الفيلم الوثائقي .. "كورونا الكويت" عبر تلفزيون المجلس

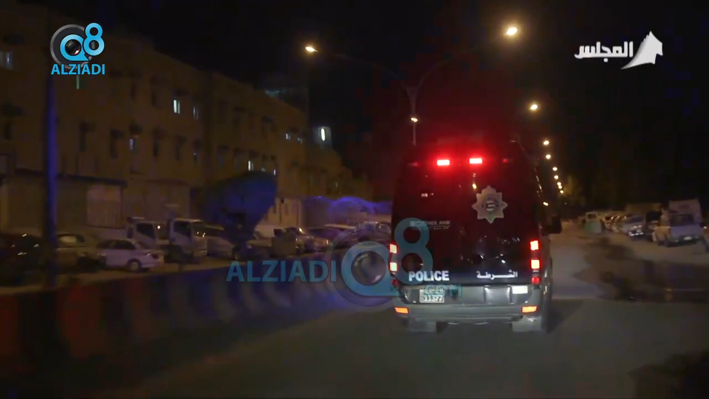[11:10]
هدوء والسيطرة التامة، ويمكن احتاج في بداية الأيام مخاطبة المتواجدين.